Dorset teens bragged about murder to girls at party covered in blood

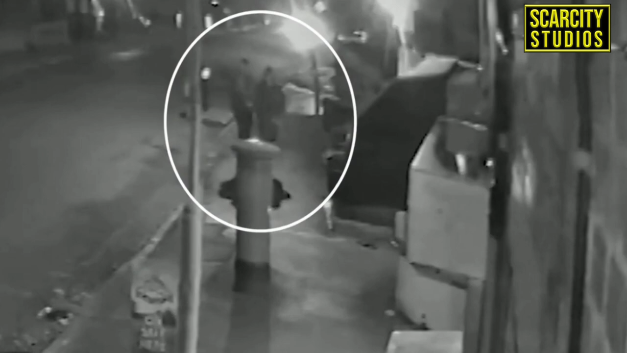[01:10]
Hindley and Jones inflicted multiple stab wounds upon the
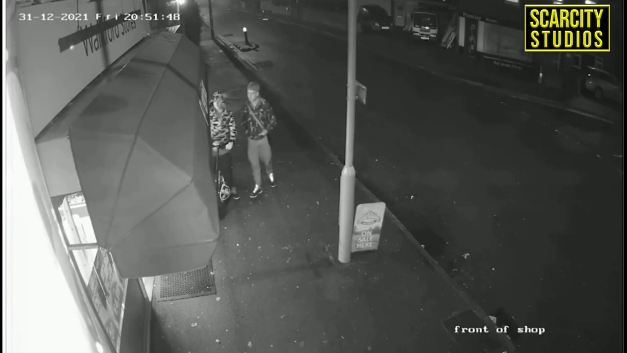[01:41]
Hindley and Jones were seen entering Warkford stores before they went to Mr. Reeves' address on December 31st. The video highlights a JD sports bag carried by Hindley and this was highlighted several times during the prosecution's case. Another clip shows them on New Year's Eve and the two boys, both aged 16, heading back towards the shop and leaving Mr.